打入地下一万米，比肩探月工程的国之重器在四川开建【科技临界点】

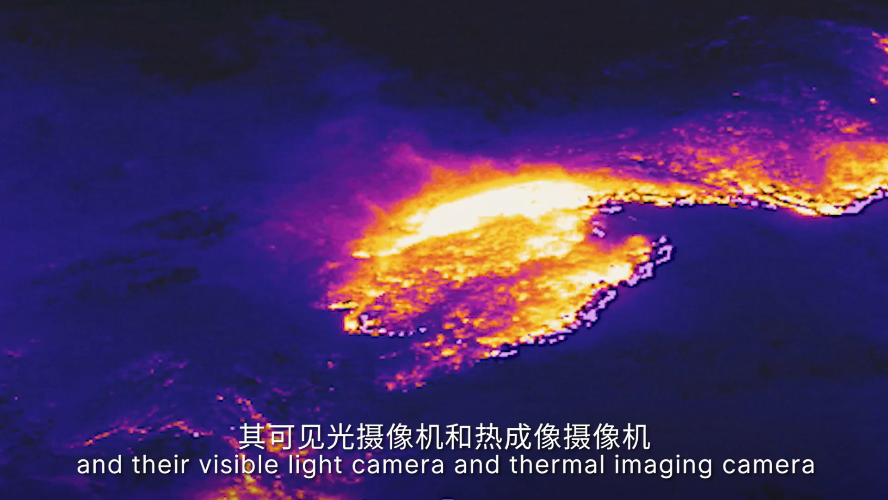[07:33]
They have a high mobility and their visible light camera and their thermal imaging camera can penetrate smoke and sun-building obstructions,